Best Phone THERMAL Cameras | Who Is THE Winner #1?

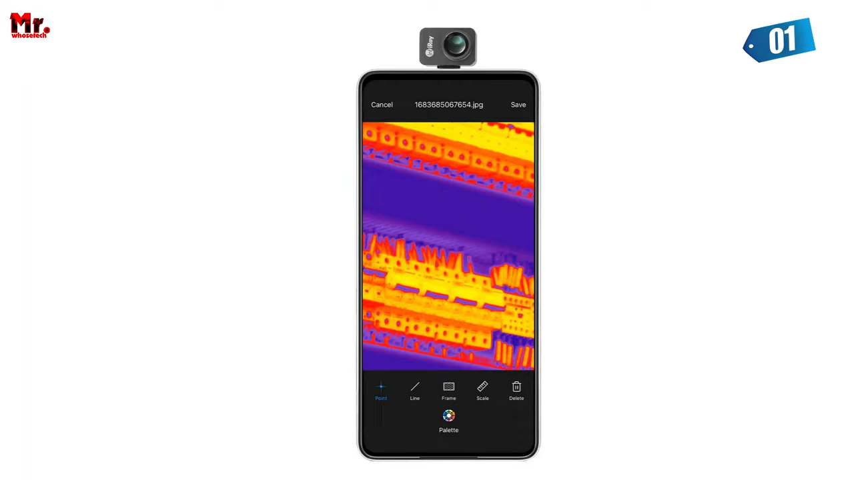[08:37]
With dimensions measuring just 27mx18mx9.8m, it's the perfect tool to have in your pocket for any situation. Now, here's the real showstopper.
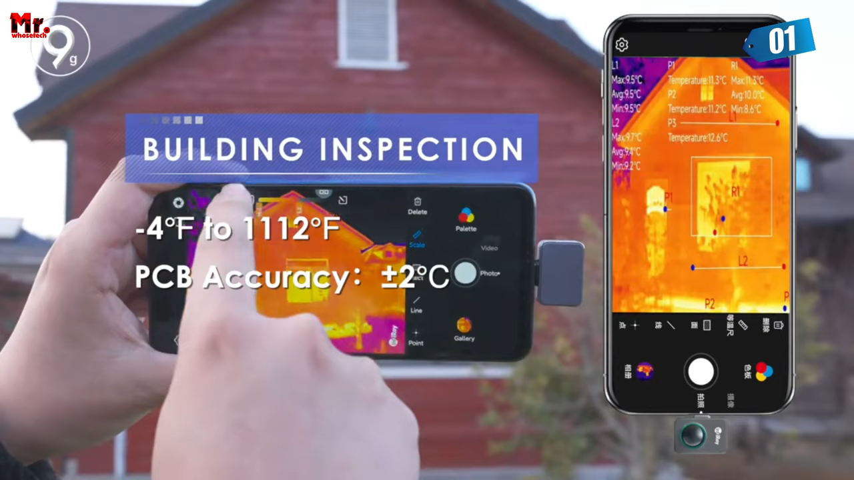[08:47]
It's 256x192 infrared resolution,
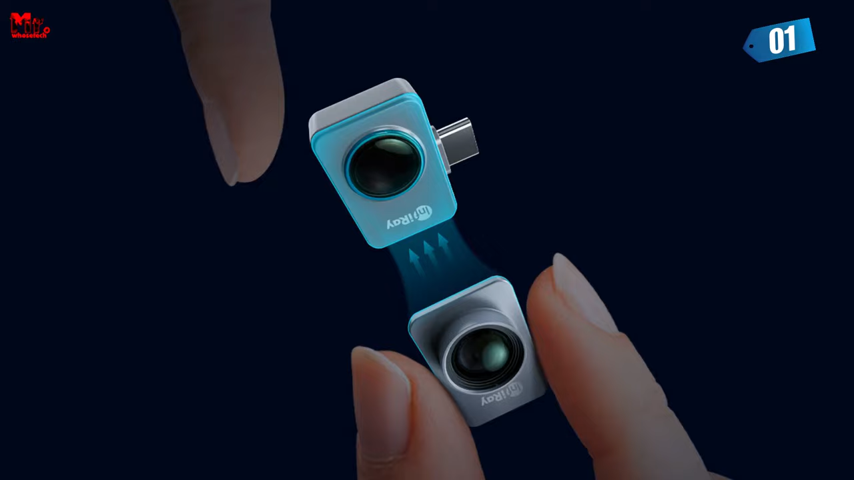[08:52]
which translates to a staggering 49,152 pixels. Combined with a fast 25 HE's frame rate and a wide temperature range from 4F to 1112F,
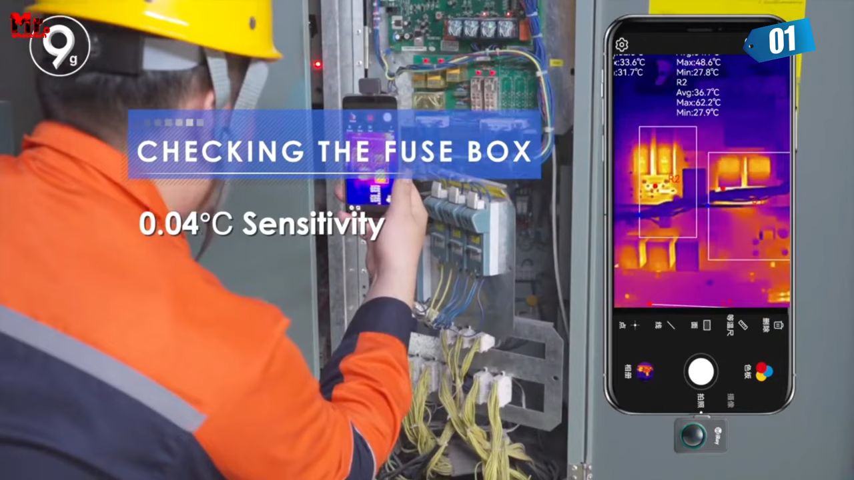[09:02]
20C to 600C, the Infra-ray P2 Pro delivers crystal-clear thermal imaging,
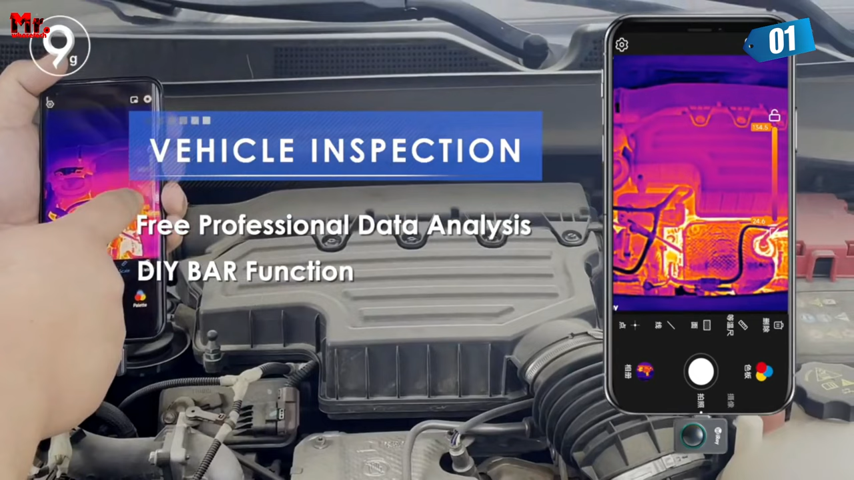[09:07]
even in extreme conditions.
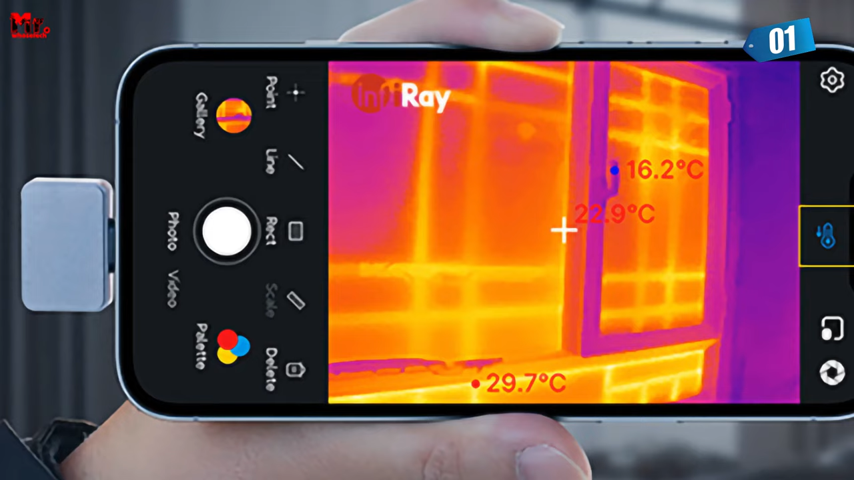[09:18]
On screen: max 29.7°C, min 16.2°C
It's also a powerhouse for temperature data analysis. It records temperature data and allows for secondary analysis,
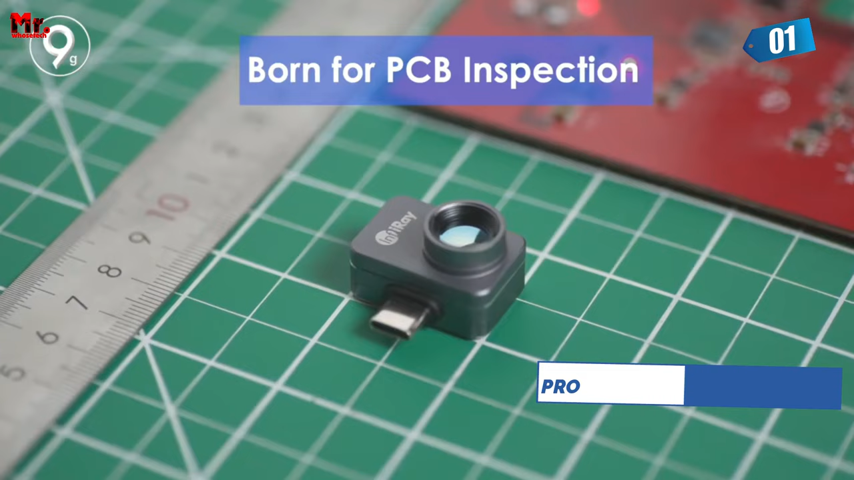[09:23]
giving you a deeper insight into the thermal images you capture.
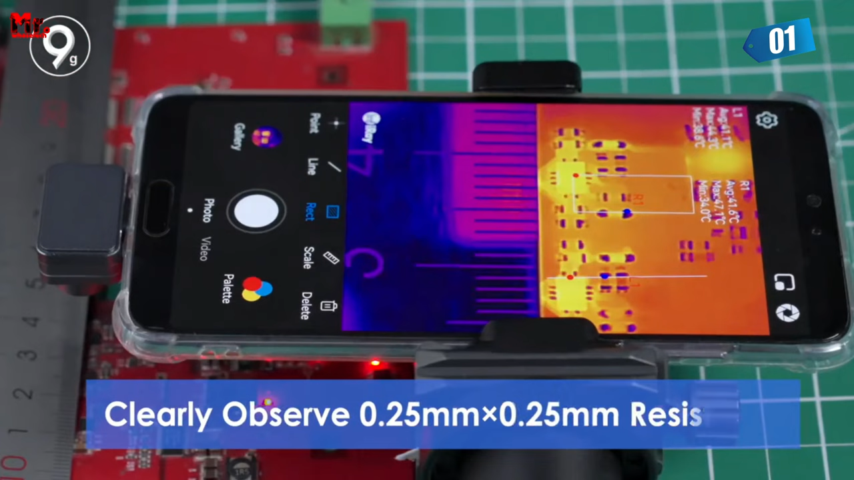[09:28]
Tech compatibility is crucial these days, and the Infra-ray P2 Pro nails it.
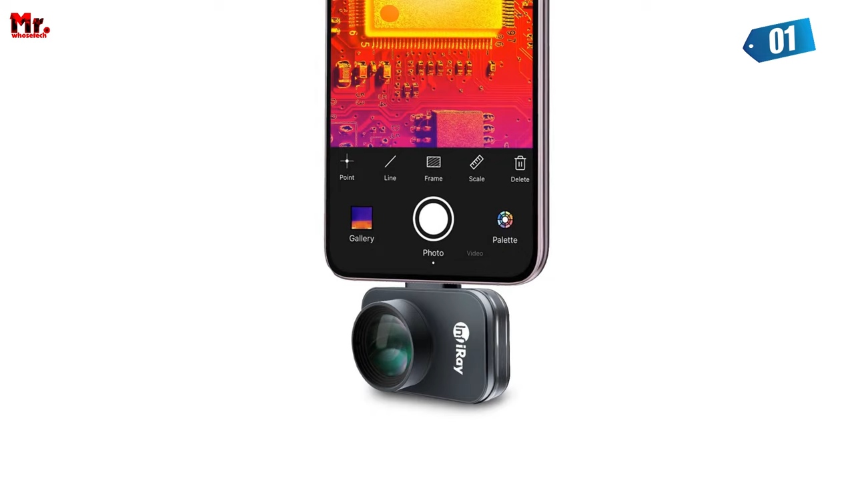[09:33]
This high-tech marvel supports Android 9.0 and above, seamlessly integrating with your Android device.
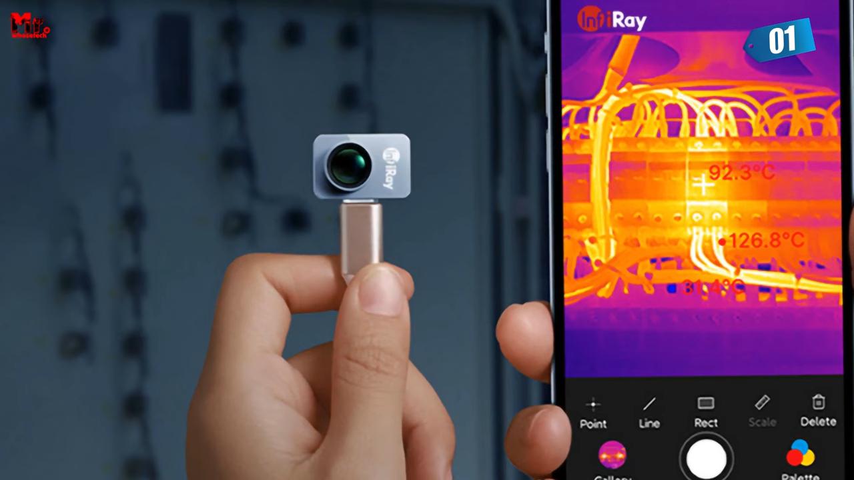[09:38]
On screen: spot 92.3°C
It even has a built-in thermal camera that provides real-time environmental data on your screen. Worried about running out of battery?
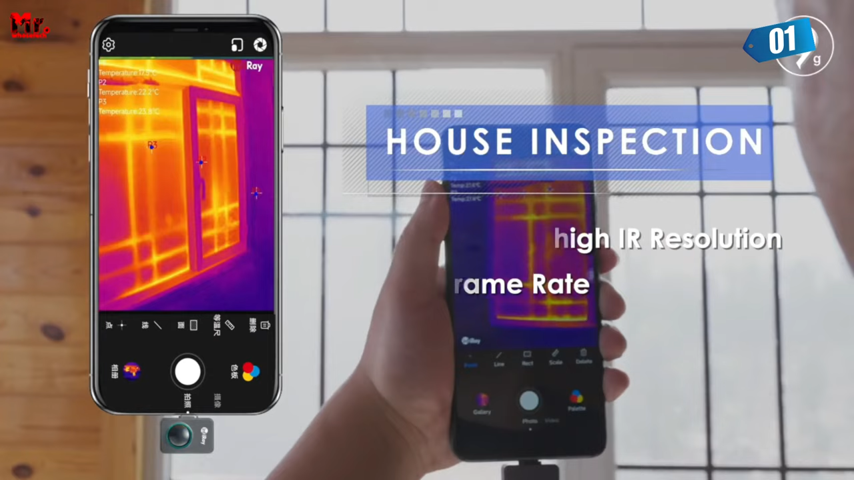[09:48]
Don't be! The Infra-ray P2 Pro comes with a battery-free design, making it super convenient to use with your mobile device.
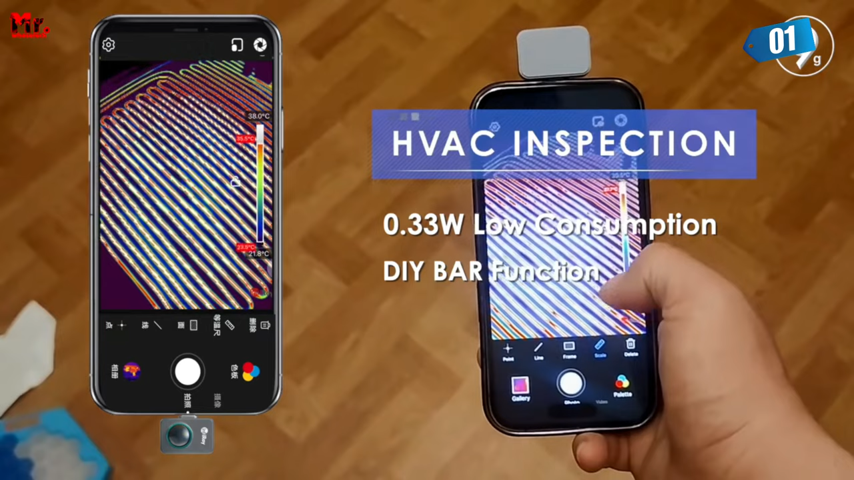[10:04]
Plus, it's crafted with high-quality materials, ensuring a premium thermal camera experience that lasts. And last but not least, let's talk about applications. The Infra-ray P2 Pro is a Swiss army knife in the world of thermal imaging.
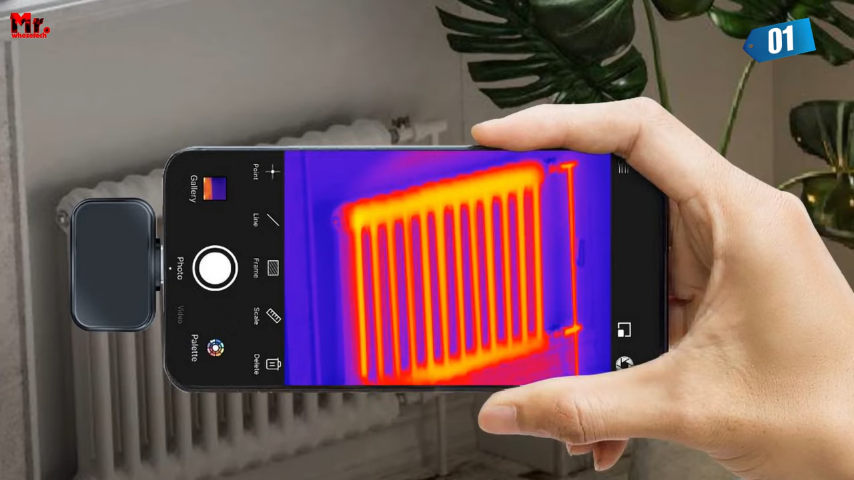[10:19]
It's also a fantastic tool for home inspections, detecting insulation deficiencies, and even troubleshooting HVAC issues.